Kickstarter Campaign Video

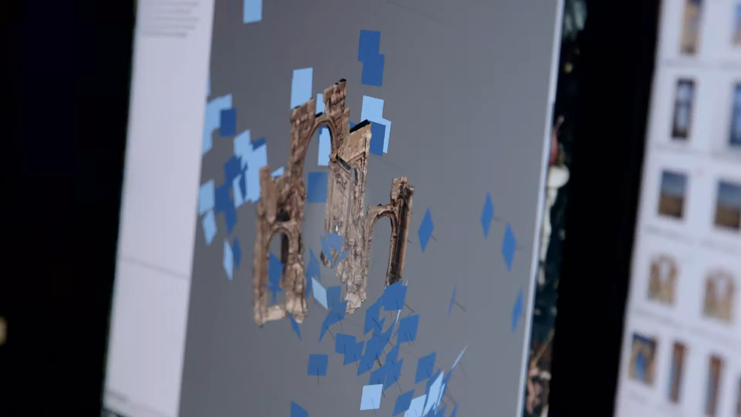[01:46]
The photogrammetry is the process of taking multiple images often thousands of images of a given object or environment.
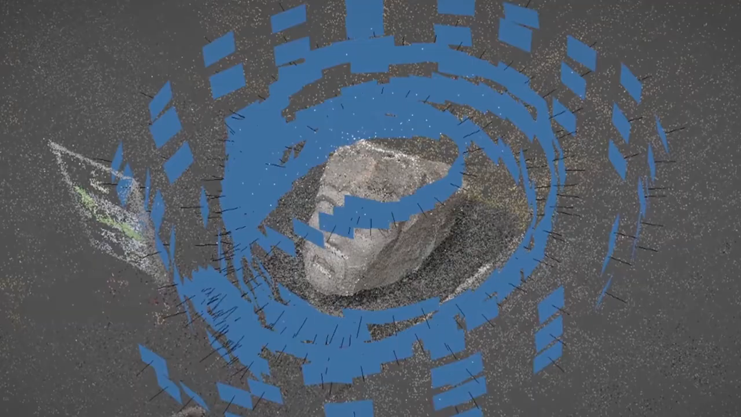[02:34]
those images that we collected back on to the the model itself to make it look as photorealistic as possible.